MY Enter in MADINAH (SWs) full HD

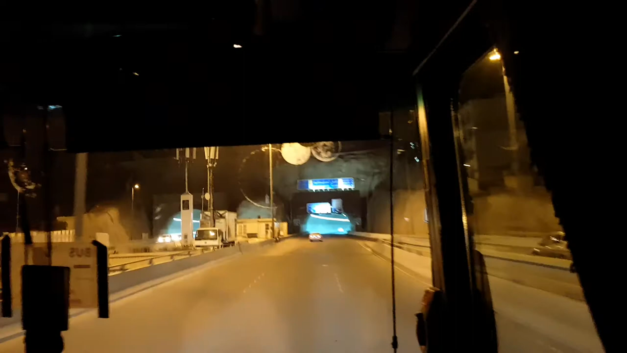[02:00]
आशा वाला रोड है ना, बिल्कुल उधर जा रहा है।